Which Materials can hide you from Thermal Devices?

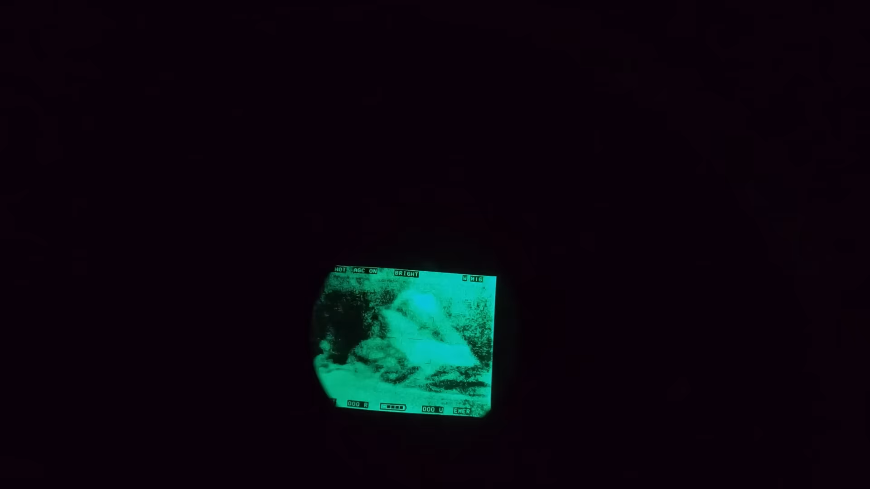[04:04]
and it is the only thermal tarp I have tested so far that is actually tough.
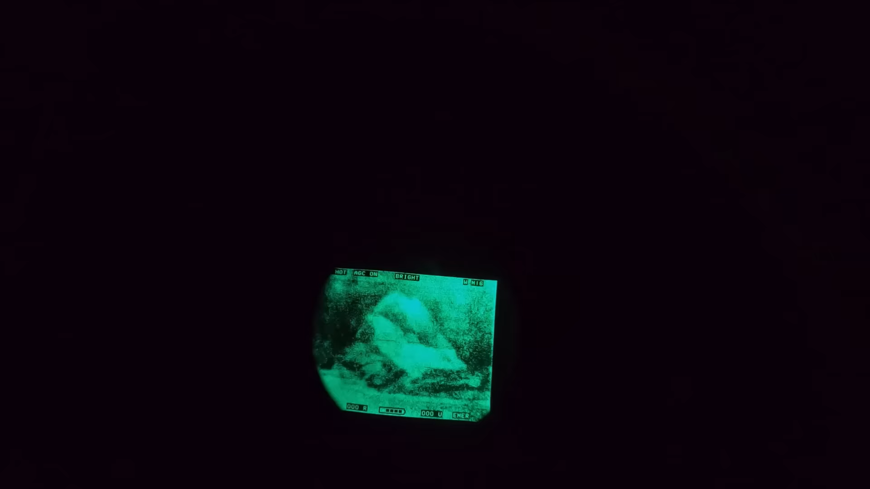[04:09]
This one does not give off as much of a shine in the FLIR, and it's also blocking my thermal radiation.
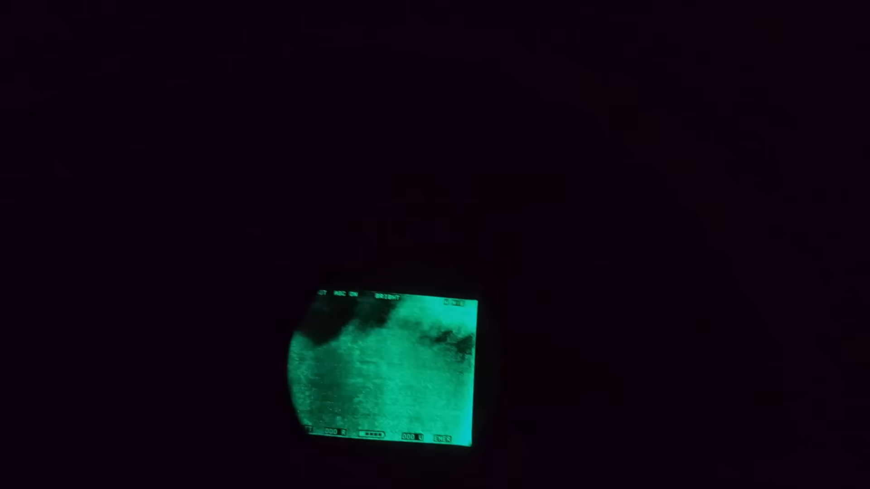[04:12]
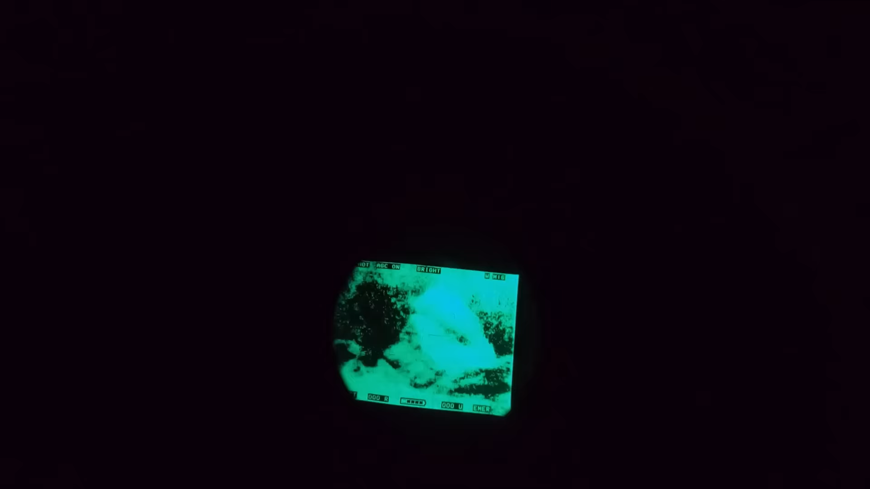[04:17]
Another thing to take into consideration is how close the tester is standing to me. He is about 50 meters from me.
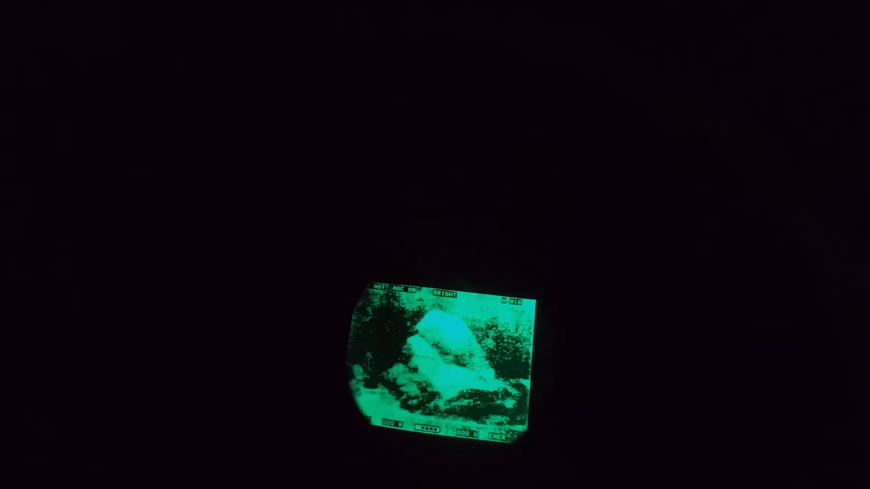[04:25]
So if you imagine this being a very dirty tarp on the outside, or we threw some mud and some brush around it, and somebody's looking for you from a lot further away,
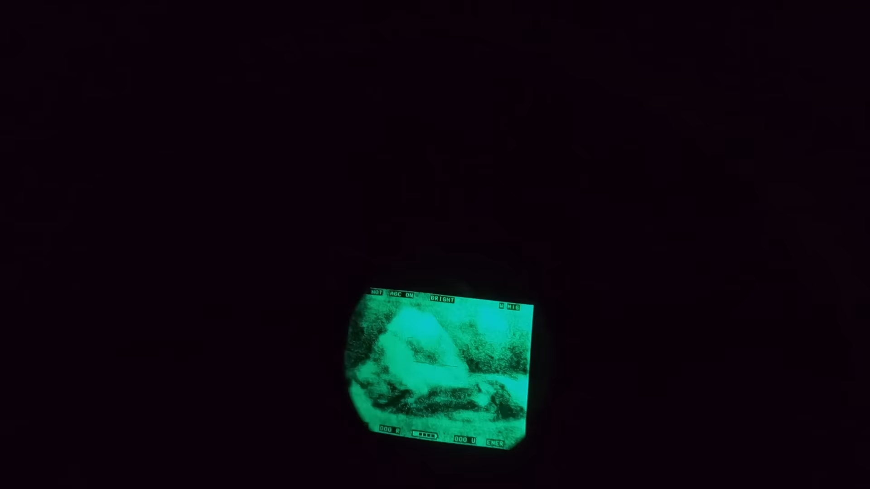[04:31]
yeah,
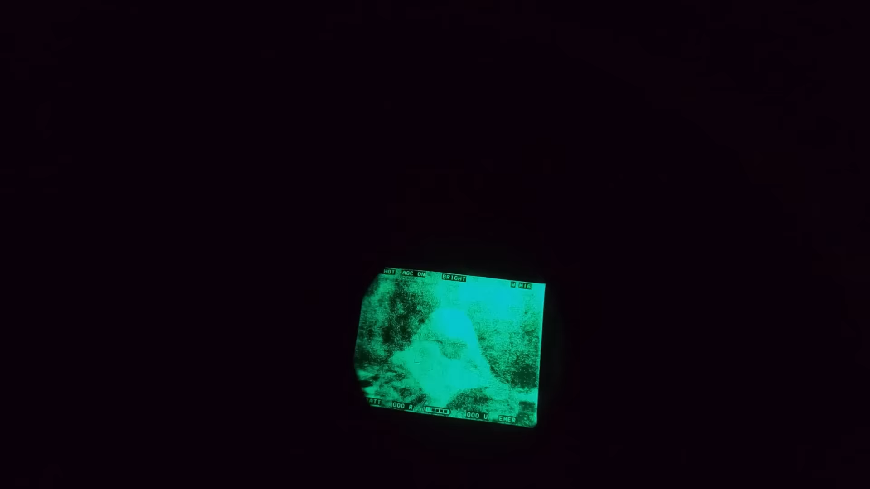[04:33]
they're not going to see your signature or a shine.
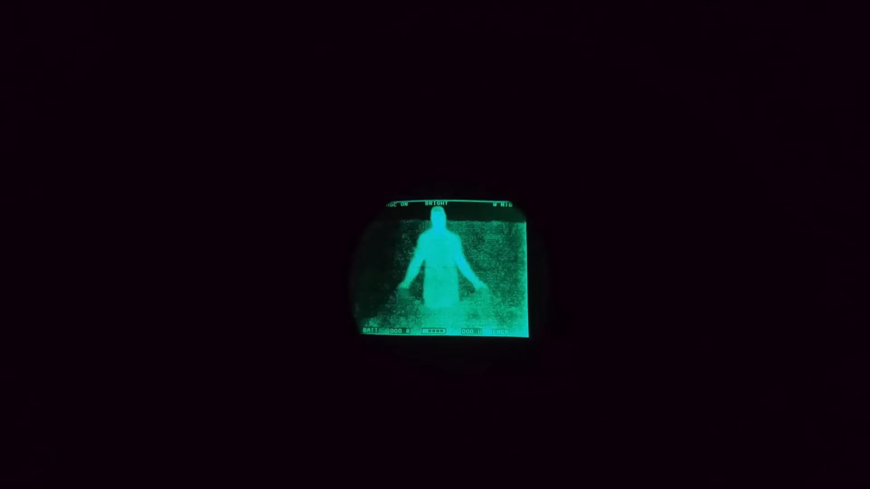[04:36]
So now we're trying the survival heavy-duty blanket again, but after my assistant had been wearing it for a while.
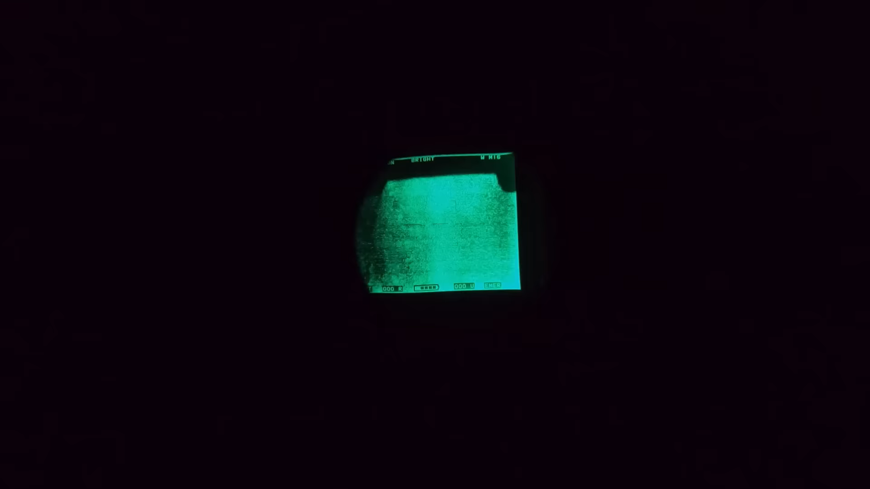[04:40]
So you just see it's IR reflection, and it looks like the whole thing is heated up.
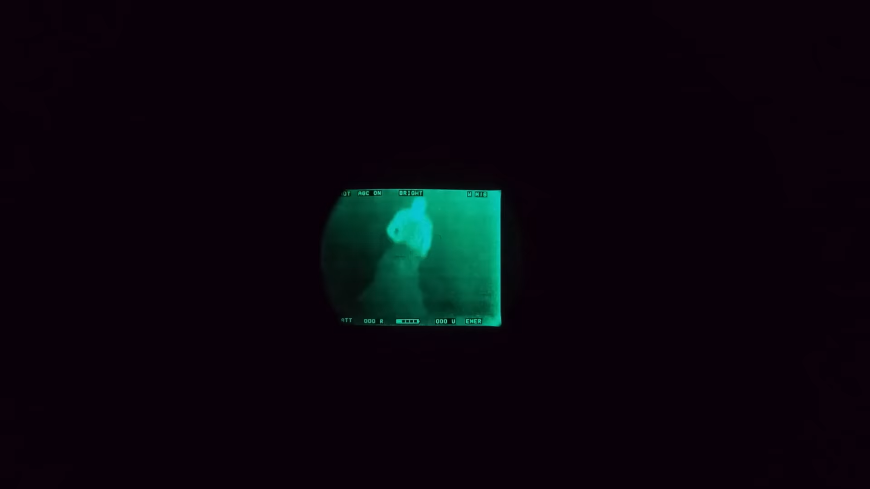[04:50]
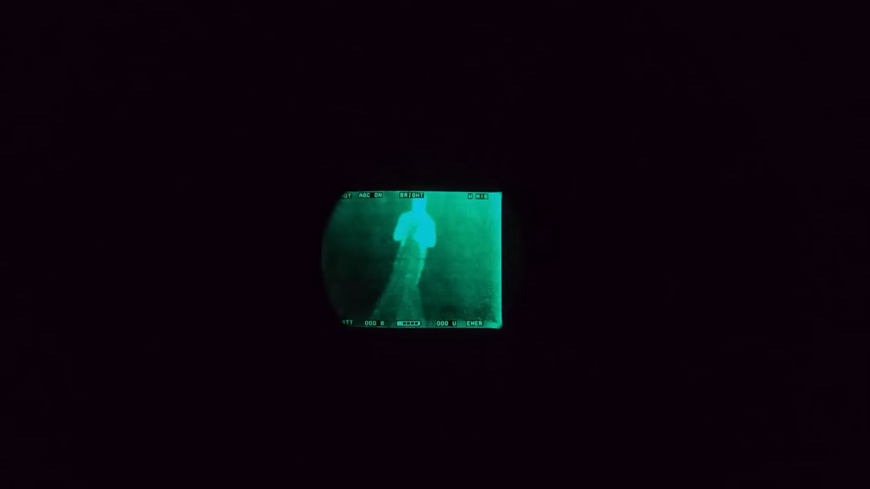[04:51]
So now we're trying a product called the Jervin Feldducken.
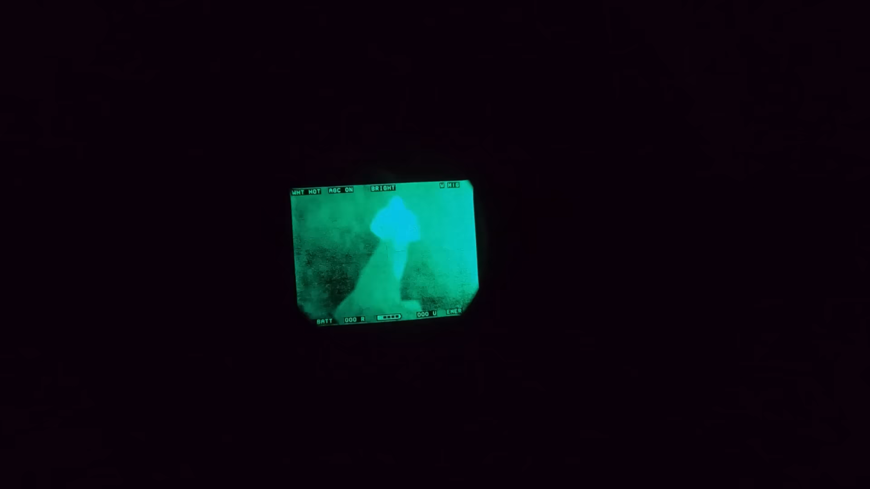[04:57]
I believe it's finished, but it's a pretty heavy-duty, hunter-style, reflective poncho. Pretty good to have around.
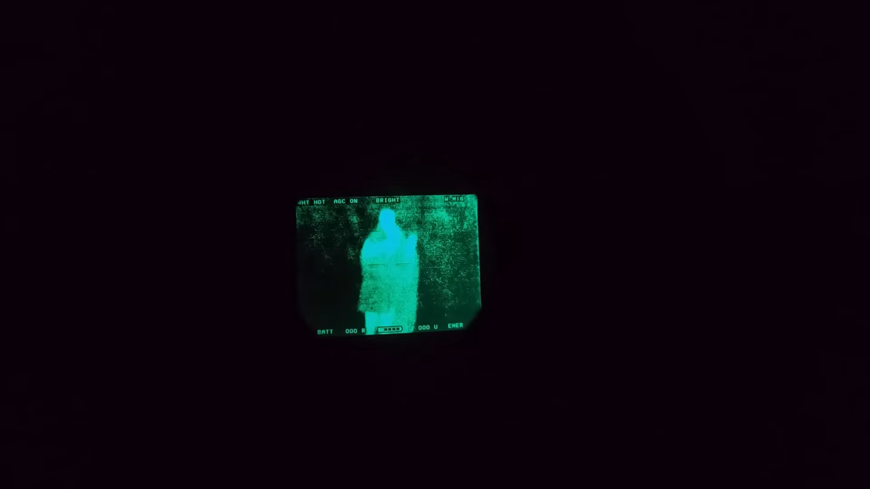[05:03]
You can zip it up, so you can turn it into like a bivvy sleeping bag. And you can see it blocks my body heat pretty well, but it does have a shine to it in the FLIR as well.
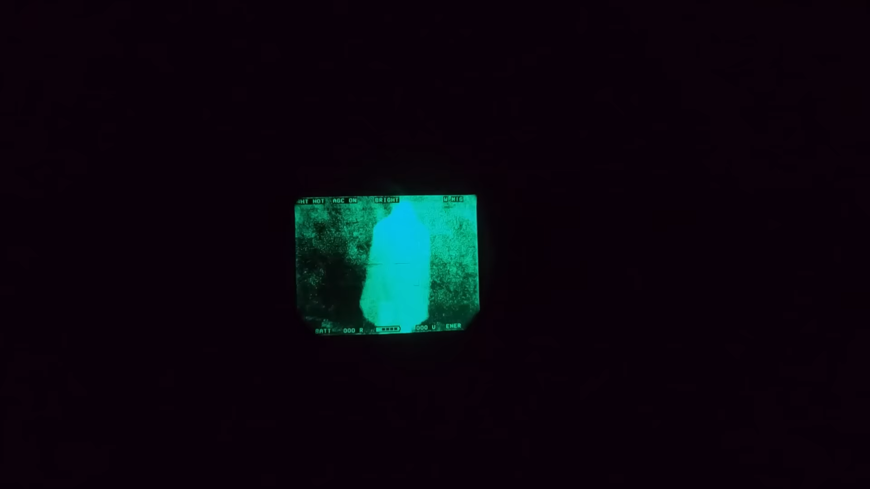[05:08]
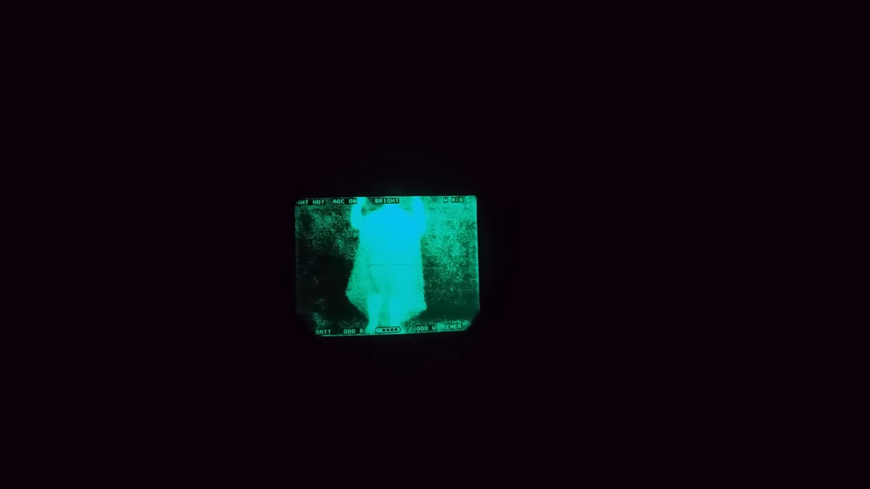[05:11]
Look at the comparison between my lower legs and feet and where the blanket is on me. You can notice a pretty significant difference.